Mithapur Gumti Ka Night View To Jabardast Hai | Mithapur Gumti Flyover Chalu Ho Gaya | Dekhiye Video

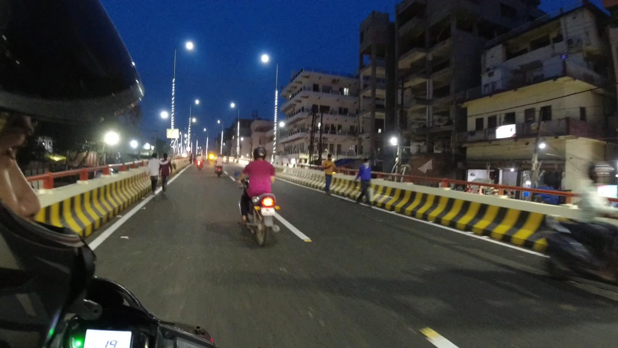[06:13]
उधर से लोग आ रहे हैं अपना डायरेक्ट इधर अपने घर की ओर चल जाएंगे, और नया नया फ्लाईओवर बनाया तो कुछ ज़्यादा लोग देखने भी आते हैं, तो वहीं से और ज़्यादा भीड़ होगा।
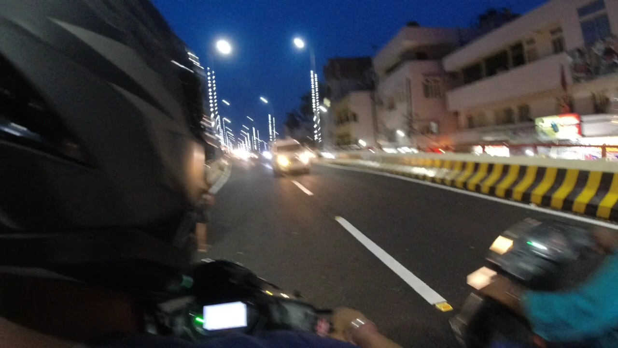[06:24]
आने वाले सेक्शन से देखिए बहुत ज़्यादा लोग आ रहे हैं,
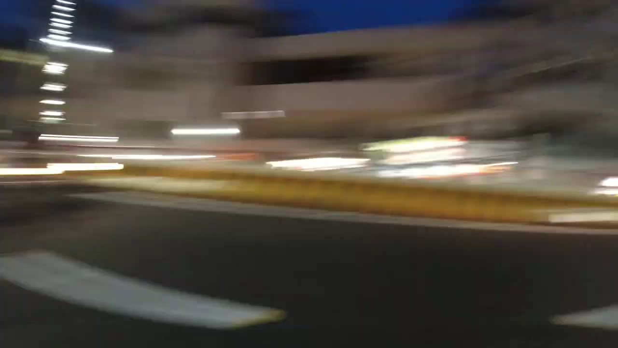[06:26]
लेकिन जाने वाले से देखिए इक्का दुक्का लोग जा रहे हैं, लेकिन जा रहे हैं। तो देखिए क्या ज़बरदस्त व्यू आ रहा है,
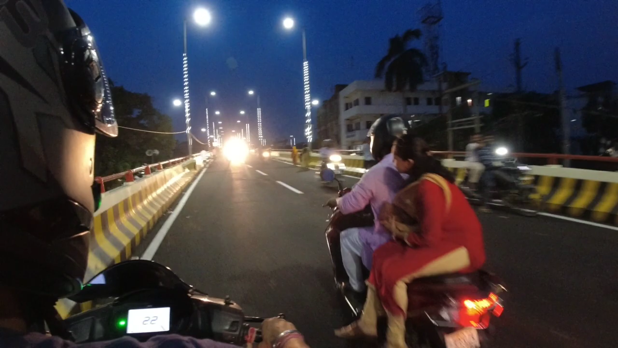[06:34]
और कुछ कुछ भाई लोग ने बताया कि काफ़ी अच्छा लगा, मतलब ये पुल स्टार्ट हो गया तो जाम वाम का झंझट ख़त्म हो जाएगा, जो गुमटी में जाम लगता था वो ख़त्म हो जाएगा।
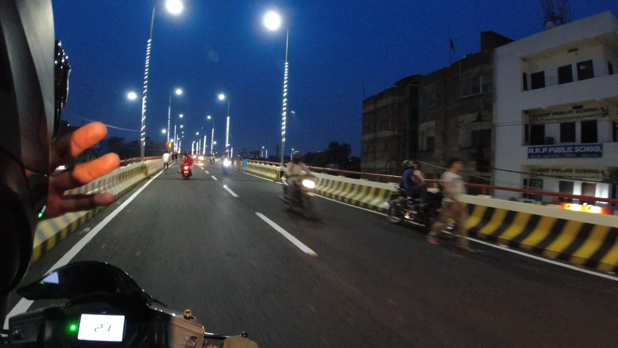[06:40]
तो बहुत कुछ जो है वो इस सुविधा देने वाला है ये वाला फ्लाईओवर जो बन के रेडी हुआ है, मिठापुर सब्जी मंडी मतलब गौरिया मठ से लेके और गया